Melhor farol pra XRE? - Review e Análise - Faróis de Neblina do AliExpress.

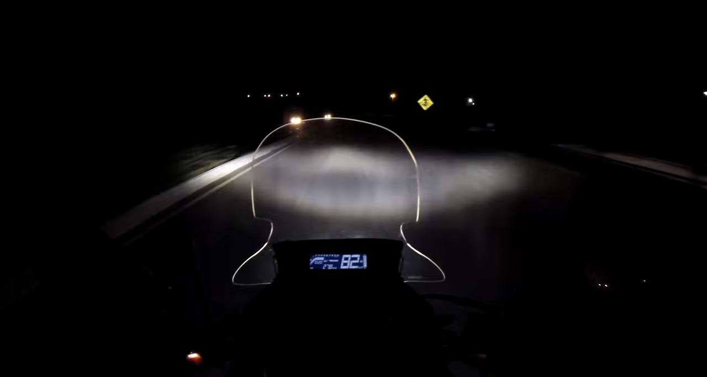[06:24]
Fora isso, graças ao facho de luz mais largo, eu também trafego com mais segurança em vias sem iluminação, já que eu consigo ter uma visão melhor das laterais da via do que eu teria se usasse somente o farol alto, por exemplo. Ou até em situações fora de estrada,
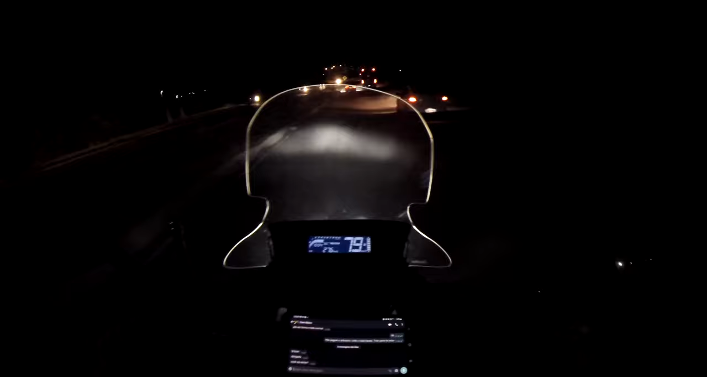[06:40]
onde normalmente se pilota mais devagar e é preciso estar mais atento a animais e obstáculos que possam surgir dos arredores. Ambas situações nas quais não é ideal usar o farol alto justamente por conta da luz mais concentrada e estreita que ele produz. E no mais, eles também foram os únicos faróis de neblina com corte de luz e resfriamento passivo que eu achei na época por um preço razoável.